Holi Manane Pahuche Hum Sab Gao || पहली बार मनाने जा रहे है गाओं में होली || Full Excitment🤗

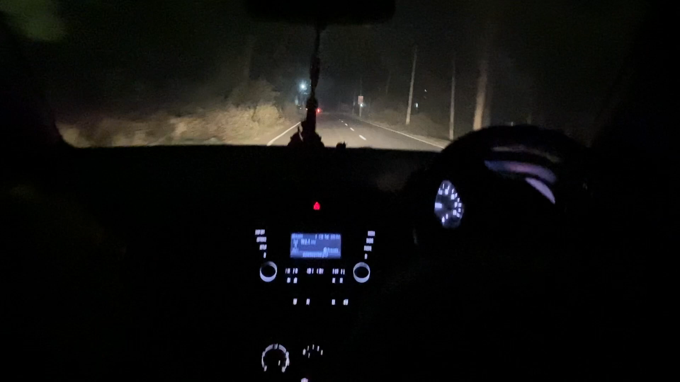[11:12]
तो अभी हो गई है रात और आप रात का व्यू देख सकते हैं तो अभी बज़रे रात के आठ और हम लगबख साड़े आठ तक पहुंच जाएंगें घर तो बने रिए मेरे व्लोग में